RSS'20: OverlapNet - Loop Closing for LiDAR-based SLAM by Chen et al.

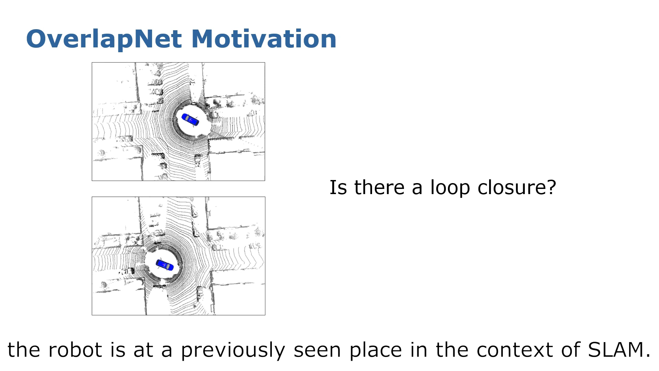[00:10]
Loop closing means identifying that the robot is at a previously seen place in the context of SLAM.
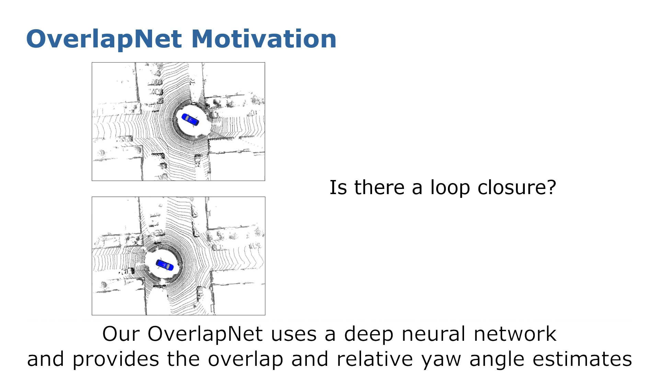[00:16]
Our overlap net uses a deep neural network and provides the overlap and relative yaw angle estimates between pairs of scans in an end-to-end fashion.
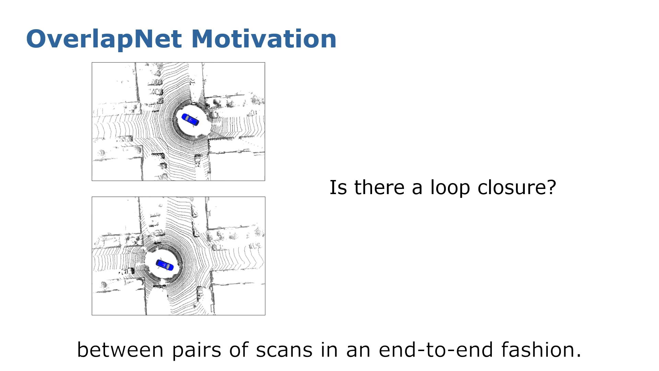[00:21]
Based on such estimates,
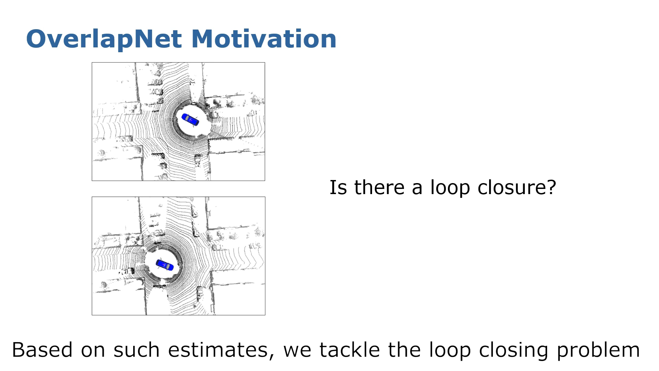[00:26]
we tackle the loop closing problem integrating overlap net into a SLAM system for wheeled platforms.
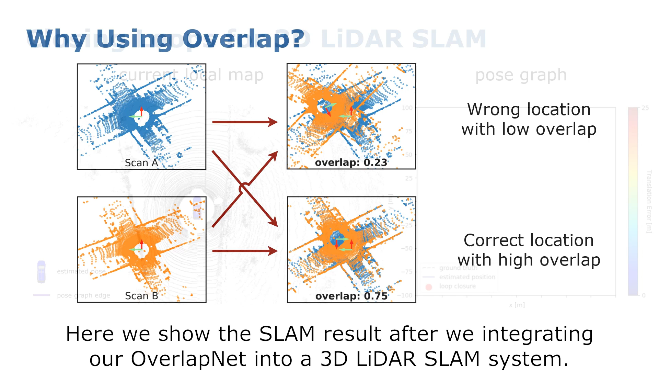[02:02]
Here we show the slam result after we integrating our overlap net into a 3D lighter slam system. On the left-hand side, you see the local map of the slam. On the right-hand side, you see the corresponding pose graph.
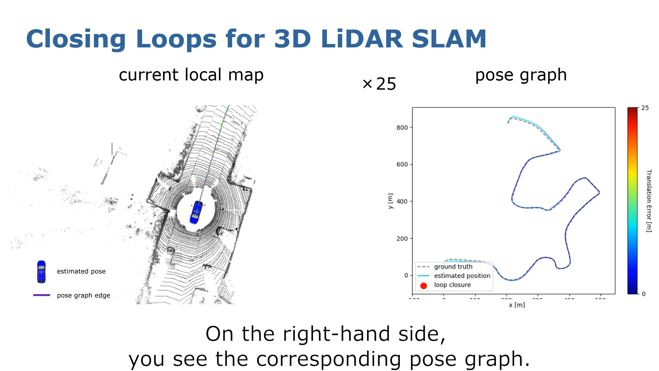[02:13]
The colors of the pose graph represent the translation error with respect to the ground truth.
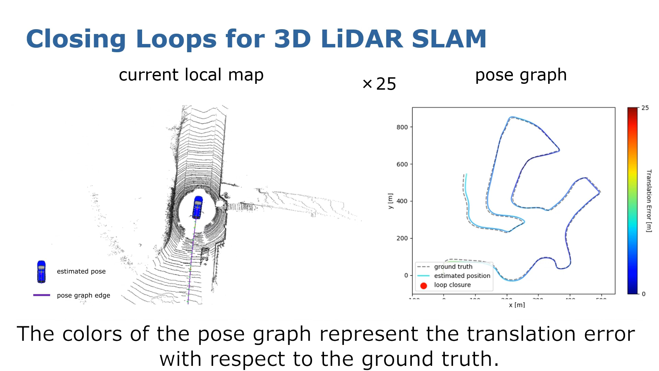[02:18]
As can be seen, the translation error becomes larger after a long distance traveling of the car.
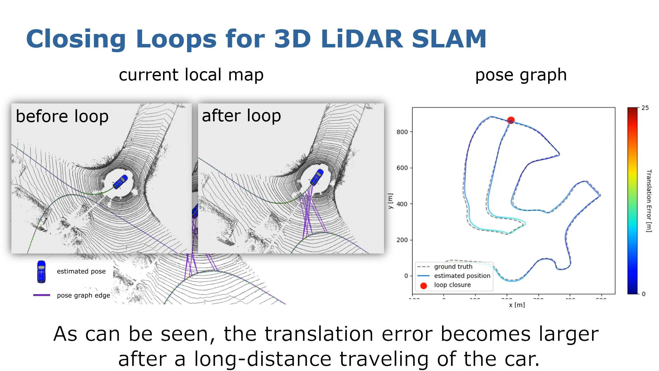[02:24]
The red dots represent the loop closures found by our approach. Once it finds a loop, the slam system can correct the drift and generate a more globally consistent map. Note that, here it shows that our approach can also find loop closures in a challenging situation,
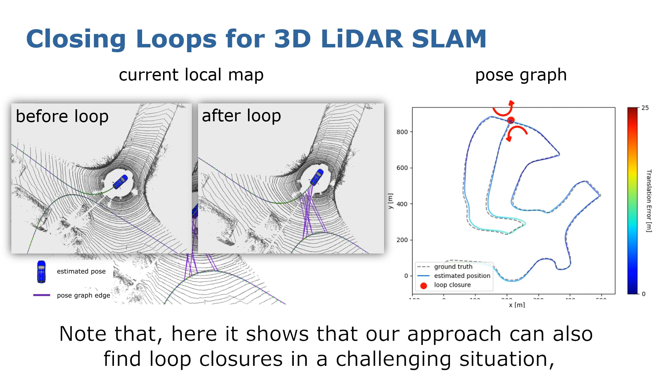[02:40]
where the car comes back to a intersection from the opposite direction.
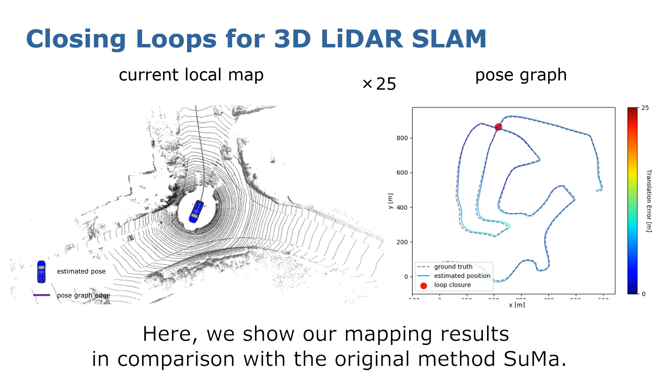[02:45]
Here, we show our mapping results in comparison with the original method SUMA.